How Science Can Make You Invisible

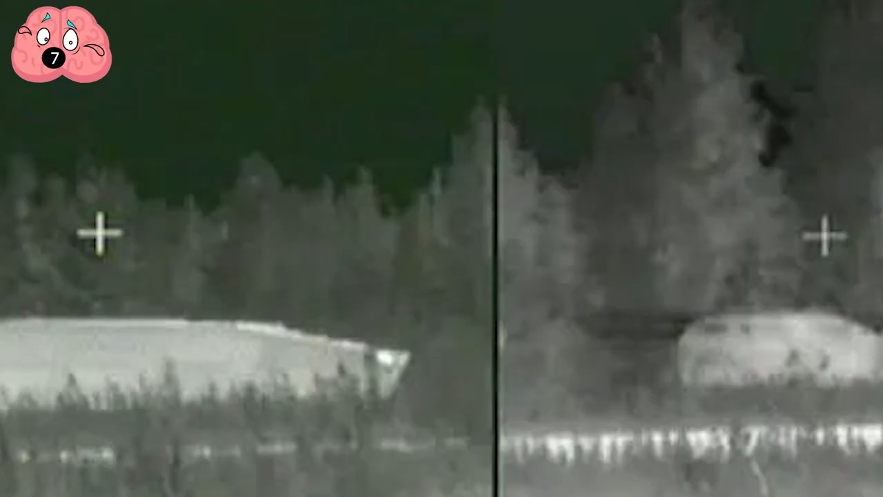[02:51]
Another example is the Thermal Invisibility System developed by British
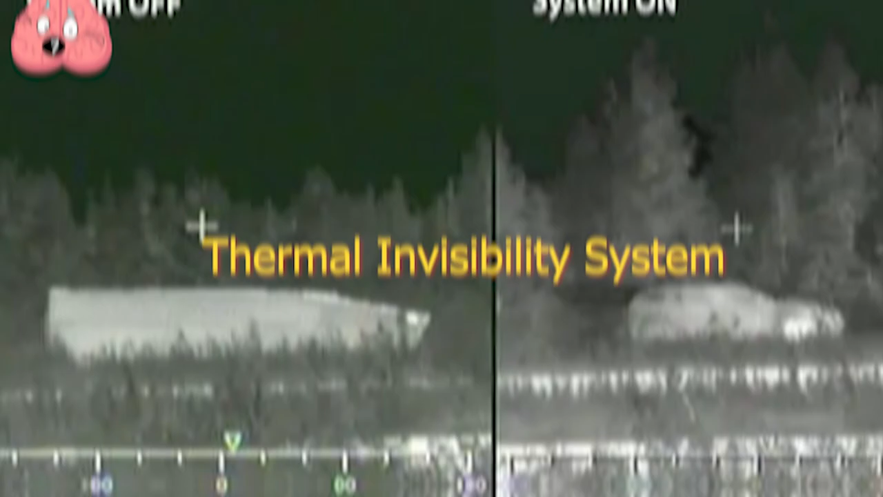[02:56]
defense company BEA Systems announced in 2011.